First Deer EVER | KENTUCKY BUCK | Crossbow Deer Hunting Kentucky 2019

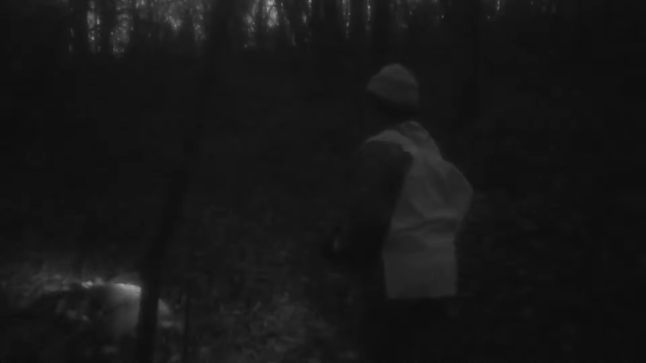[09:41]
dad dad camera dad the deer is right there oh my gosh oh my god i just i actually got a deer